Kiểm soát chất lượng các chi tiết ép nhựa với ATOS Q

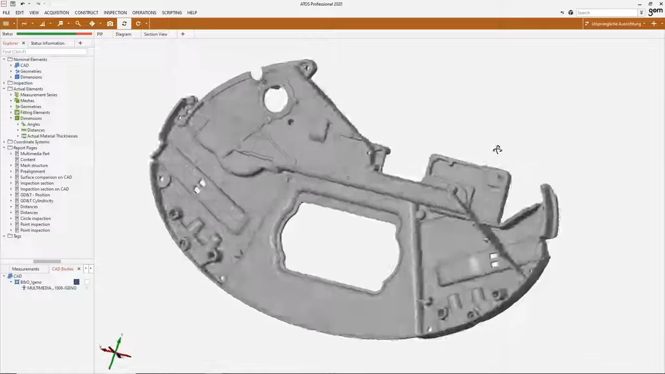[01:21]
we now have a high detailed mesh which is describing all features of the part since we scan both sides we have the complete digital